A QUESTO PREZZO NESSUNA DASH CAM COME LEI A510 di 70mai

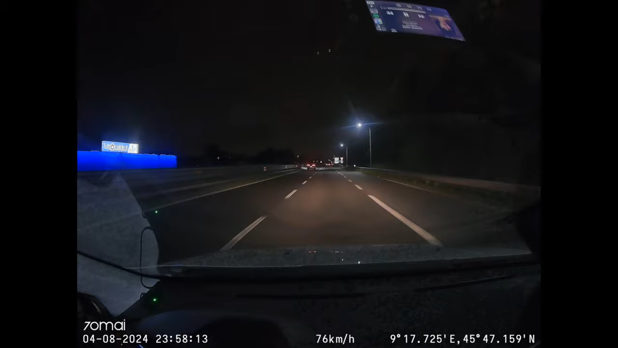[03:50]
creato da 70 mai per queste dashcam ragazzi guardate il risultato in notturna questo è quello che è in grado di fare in notturna quindi davvero strade molto buie e il risultato secondo me è davvero molto molto buono se calcoliamo che le dashcam hanno sensori davvero molto molto piccoli quindi con poca luce vanno davvero in crisi ma secondo me qua il risultato è davvero buono per quanto riguarda appunto i video che ci potranno servire in caso di necessità ovviamente di giorno la cosa è molto più semplice perché abbiamo comunque una qualità molto